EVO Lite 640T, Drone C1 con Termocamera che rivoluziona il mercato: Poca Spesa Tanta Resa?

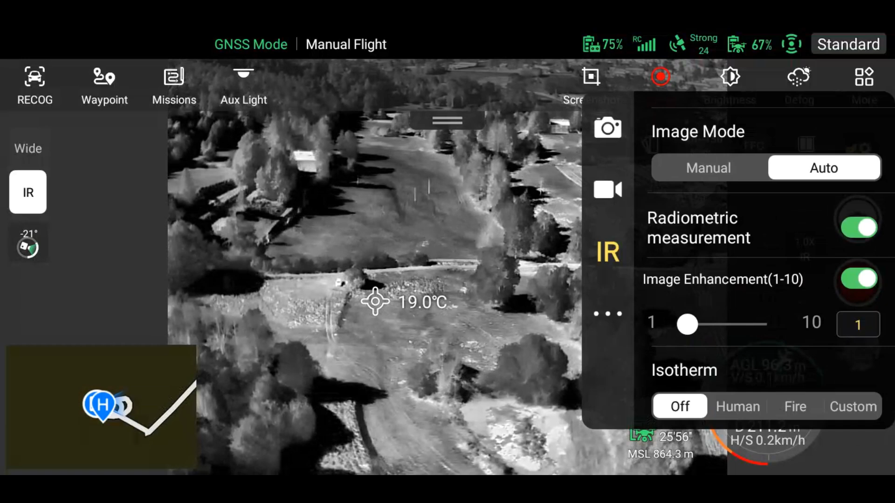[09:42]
On screen: spot 19.0°C
secondo me è un ottimo compromesso per vedere bene i vari target poi comunque ovviamente dipende anche dello scenario operativo e se siamo di giorno o di notte abbiamo le esoterme ad
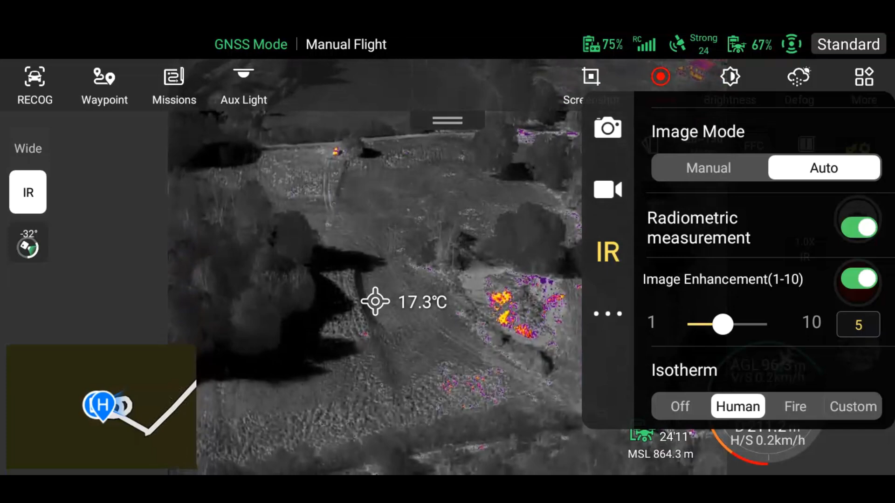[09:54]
On screen: spot 17.3°C
esempio valori preselezionati questo ricerca le figure umane fuoco oppure
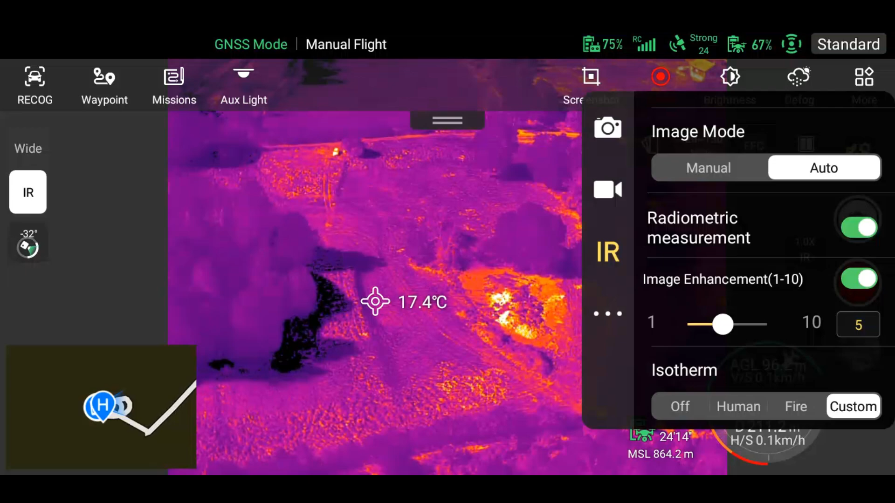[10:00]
On screen: spot 17.4°C
personalizzato custom che è la modalità che preferisco perché con il custom si
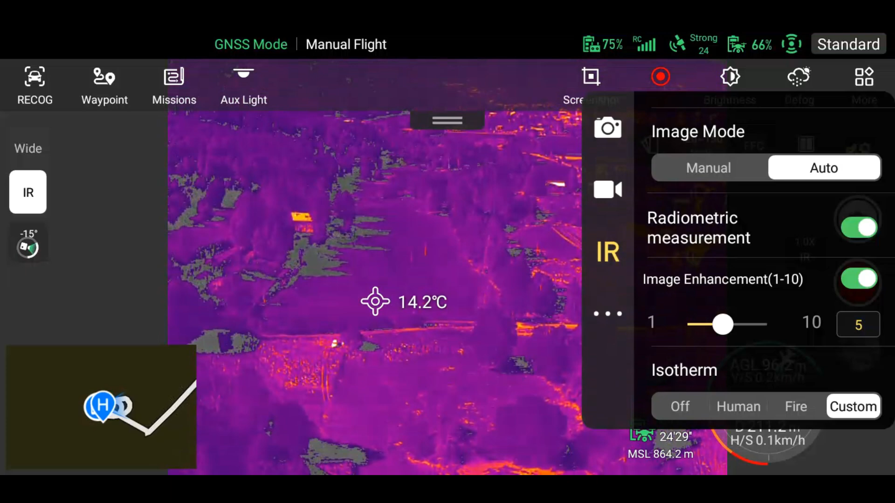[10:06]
On screen: spot 14.2°C
può sintonizzare a piacere la temperatura massima e minima
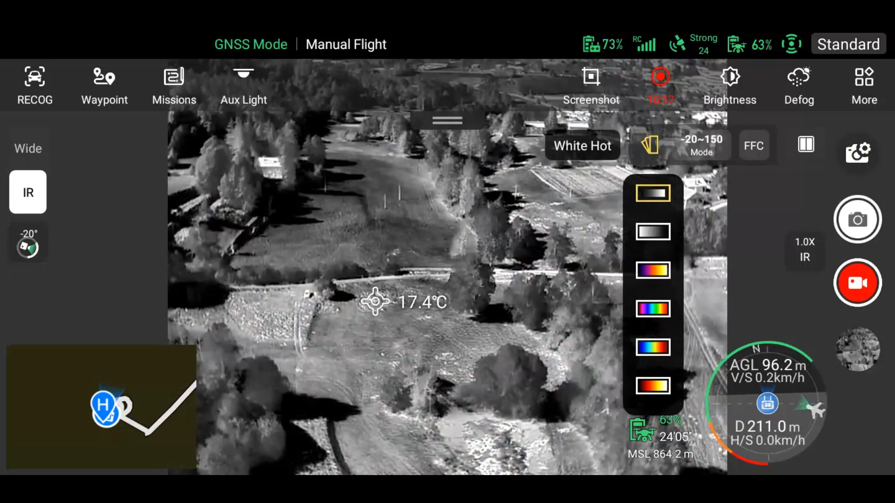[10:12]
On screen: spot 17.4°C
lo vedremo tra un attimo nel frattempo torniamo alle varie palette black hot prima abbiamo visto la white hot questa invece black hot significa che evidenzia i punti caldi in nero e varie
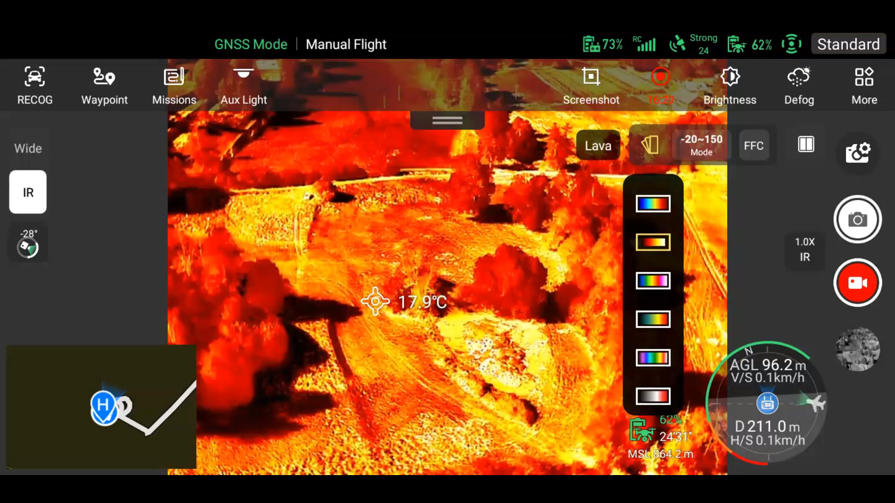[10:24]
On screen: spot 17.9°C
iron rainbow lava tint medical insomma ogni palette ha le sue caratteristiche
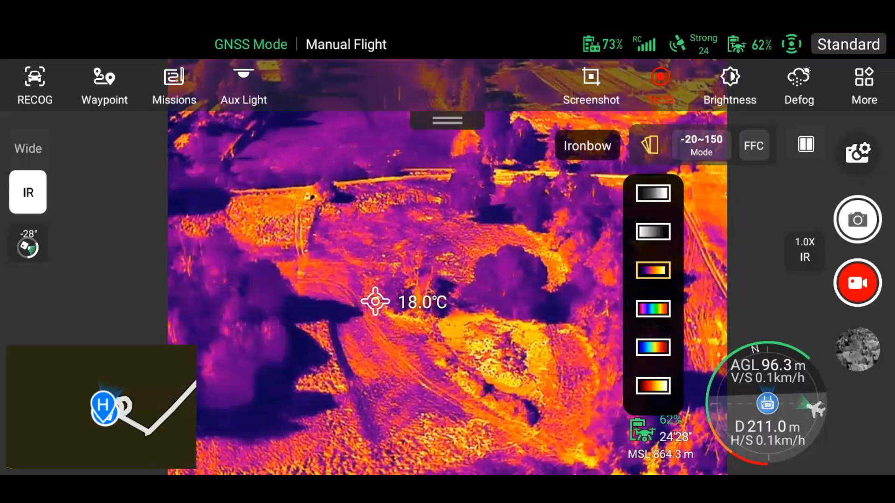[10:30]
On screen: spot 18.0°C
ed è indicata per il tipo di ricerca che intendiamo fare poi invece come dicevo la possibilità di sintonizzare le temperature vediamo massimo e minimo in questo caso 9 gradi vedete sto cambiando io con il dito mi sarebbe piaciuto un sistema un po' più agile perché non è agevole con il dito variare questi valori perché sono in piccolo avrei preferito un cursore uno slide
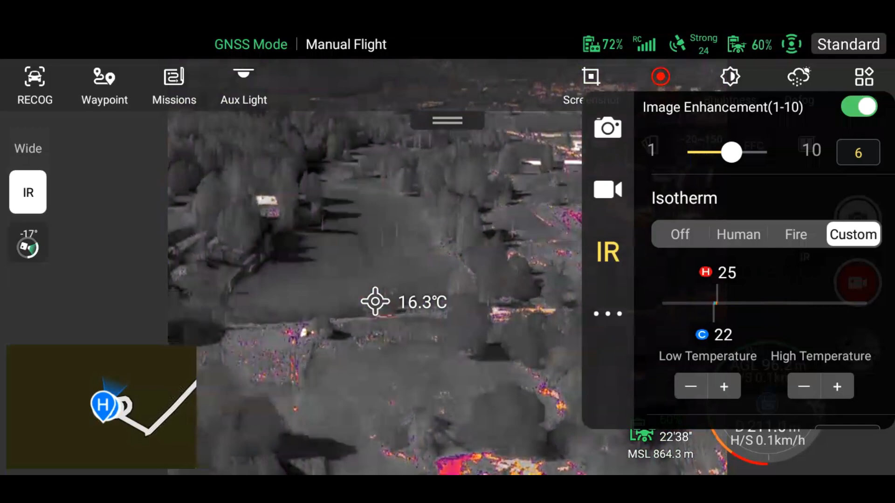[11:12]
On screen: spot 16.3°C
più grande per questa impostazione però vediamo che possiamo agire anche sul più e sul meno in basso sia per l'alta temperatura sia per la bassa in questo modo sintonizzando la temperatura riusciamo a scremare un po' quello che andiamo a cercare sempre tenendo presente il contesto come ho detto prima qua siamo di giorno le varie temperature sono molto simili
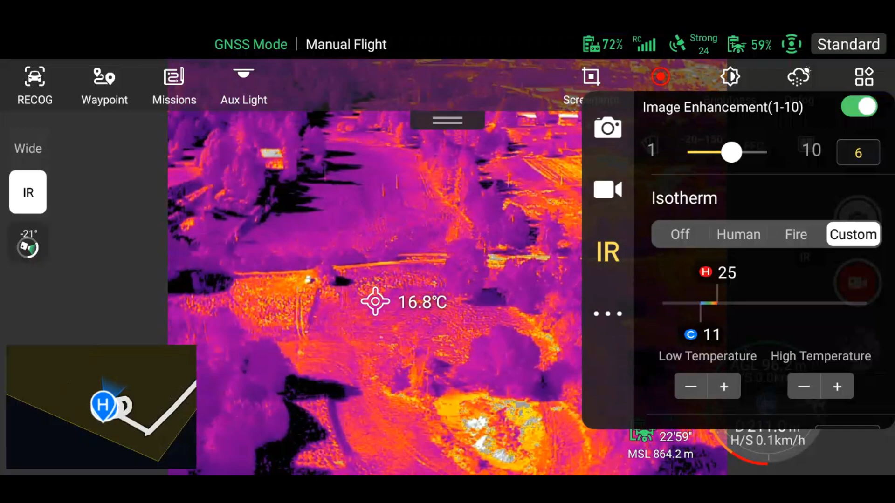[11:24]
On screen: spot 16.8°C
tra loro e quindi è difficile trovare un oggetto che ha una temperatura simile all'ambiente circostante
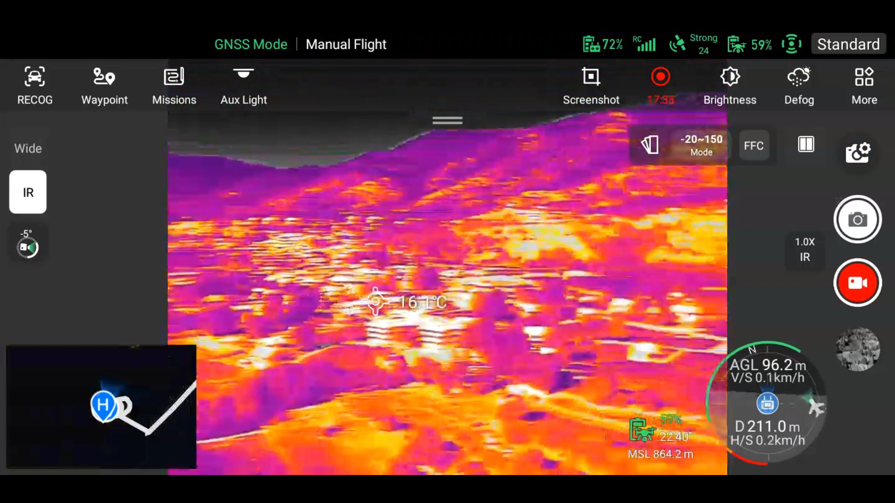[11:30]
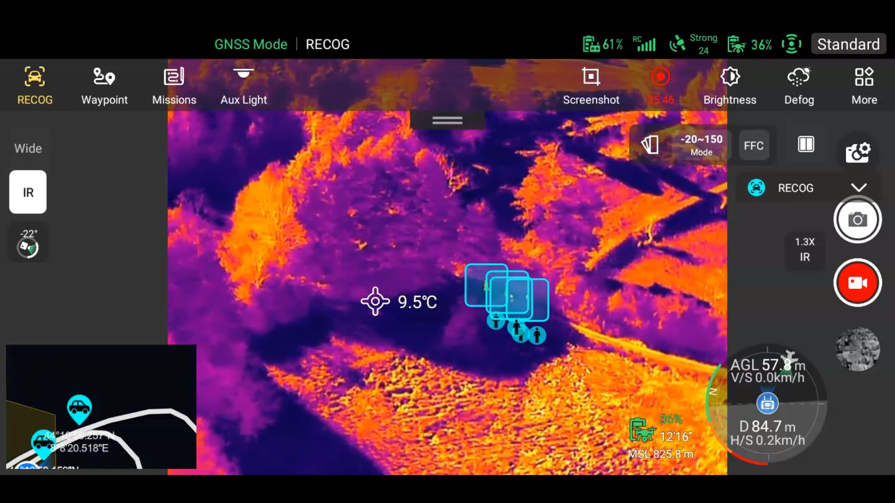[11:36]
On screen: spot 9.5°C
però come stiamo vedendo può risultare efficace vedete che queste persone le ha individuate bene la camera termica anche con il riconoscimento
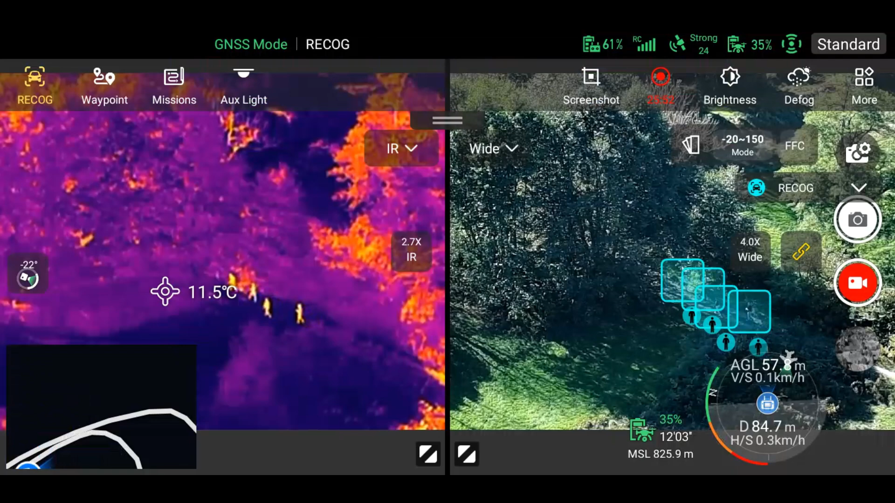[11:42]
On screen: spot 11.5°C
automatico se andiamo sul visibile le vediamo lo stesso però meno vedete anche adesso sul termico si vede la persona sul visibile è quasi nascosta dalla
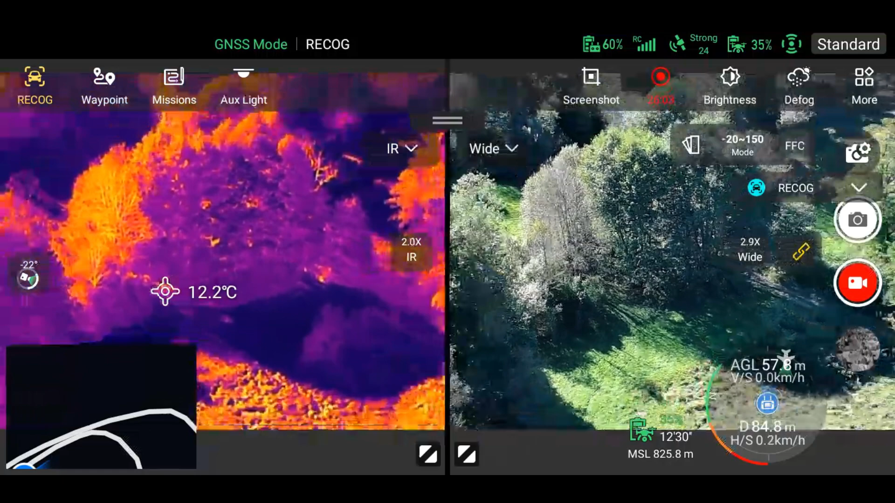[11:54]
On screen: spot 12.2°C
vegetazione ovviamente poi quando entrano nella vegetazione non le vede nessun sistema perché la vegetazione
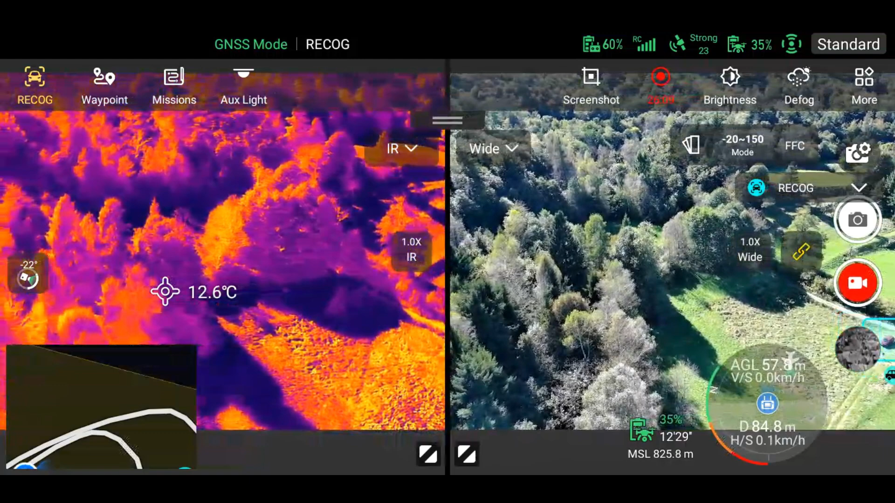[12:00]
On screen: spot 12.6°C
copre insomma con un po' di esperienza e un po' di pratica con questa camera termica si riescono ad ottenere ottimi risultati al pari dei concorrenti
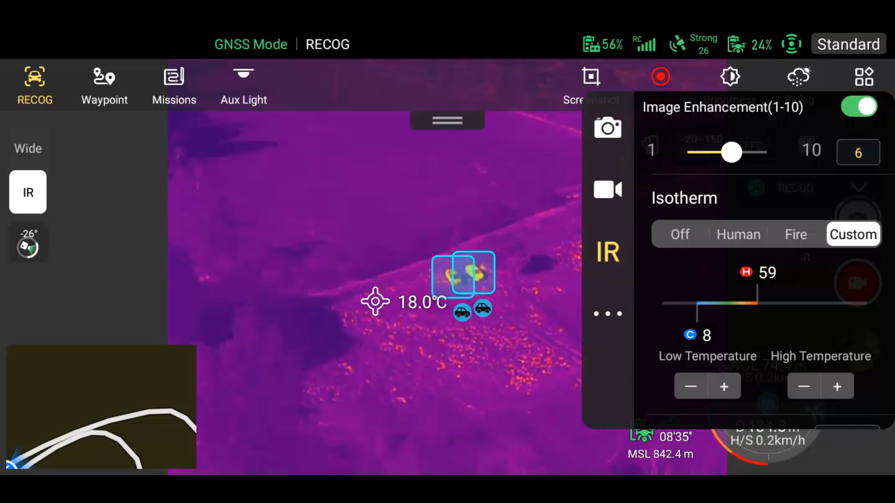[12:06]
On screen: spot 18.0°C
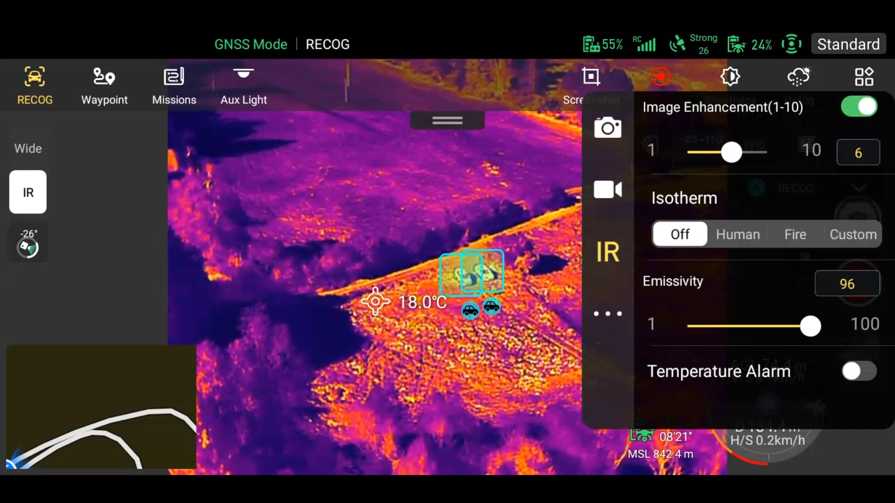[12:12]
On screen: spot 18.0°C
sottolineo però la caratteristica unica del riconoscimento automatico dei target come stiamo vedendo in questo caso riconosce auto ma
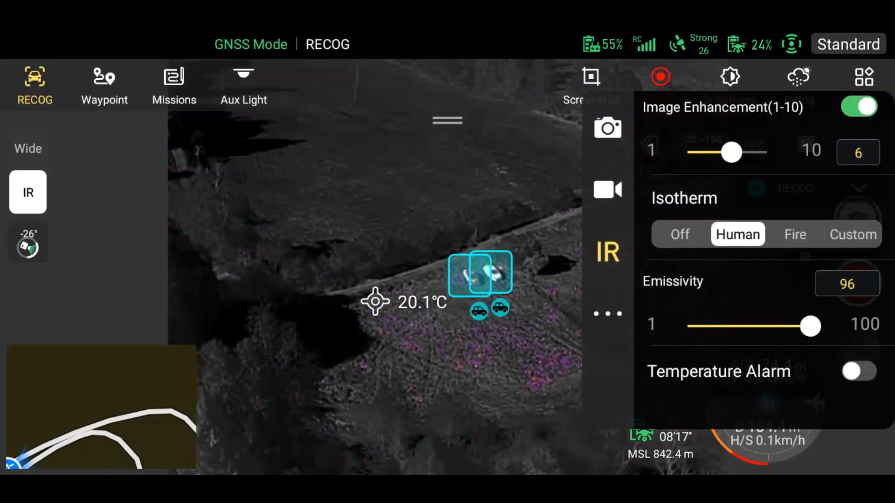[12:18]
On screen: spot 20.1°C
è possibile riconoscere anche persone come abbiamo visto prima e barche e si possono anche selezionare